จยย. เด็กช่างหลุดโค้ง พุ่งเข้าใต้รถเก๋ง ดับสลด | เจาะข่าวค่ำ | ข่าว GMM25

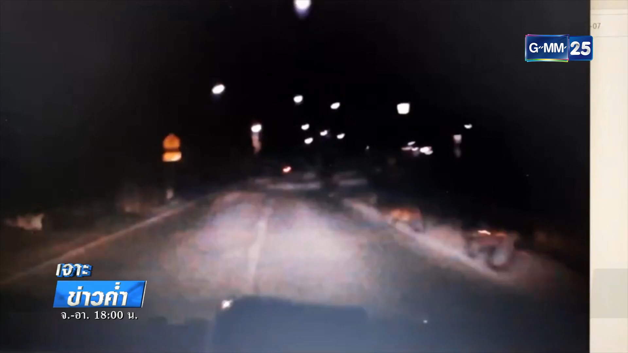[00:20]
ไว้มากเหมือนกันใช่ค่ะ看 curve แบบแบบนอกของประกายไฟคือตัวคนนะคะ brewing out to the Baaแต่ว่ามันมือจริง ๆ หน้าพี่ป้างถ้าไม่สังเกตจะไม่เห็นเลยว่าขวาสุดของจอ